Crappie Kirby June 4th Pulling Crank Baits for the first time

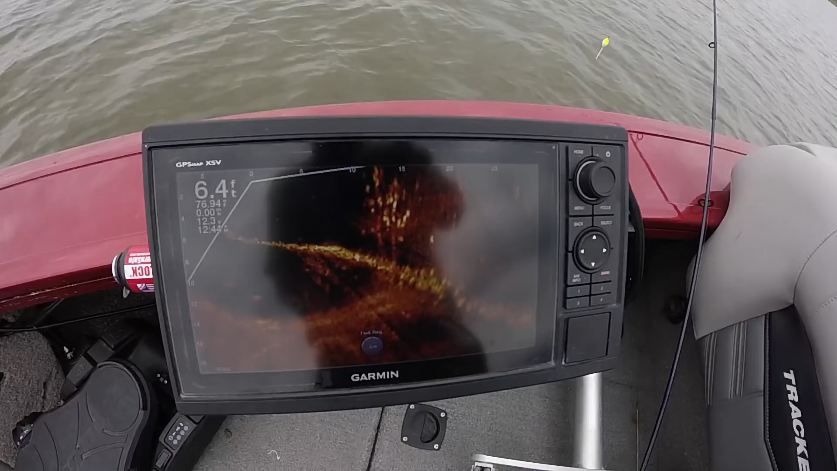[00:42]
that right there those are the trees those are the crappie and i've got it pointed right there so there's my trolling motor it's pointing in the right direction and
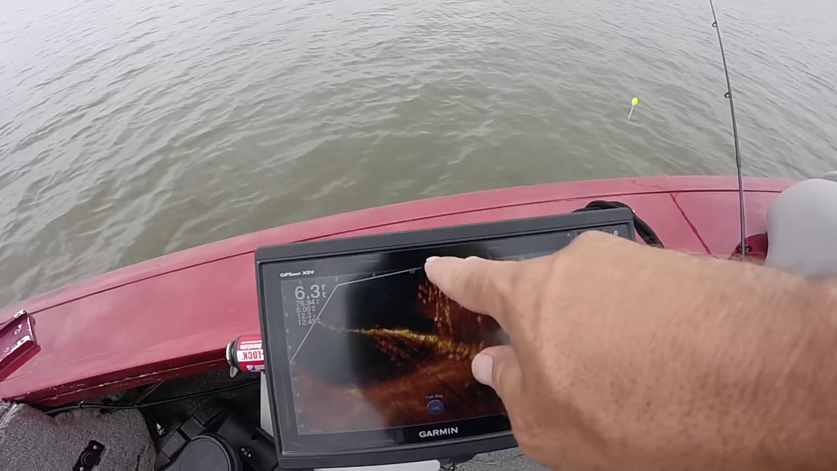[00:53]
it's literally just five ten fifteen feet so right there boom boom ton of suspended crappie take a look at them all
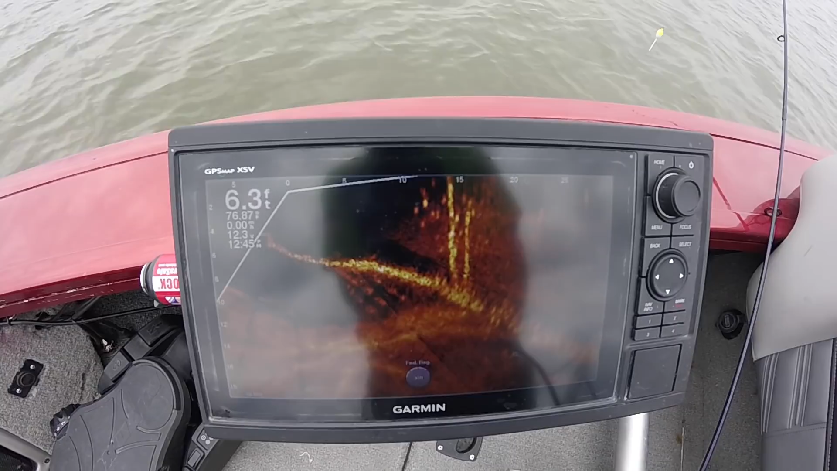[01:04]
On screen: depth 6.3 ft
so today i'm going to put some meat in the locker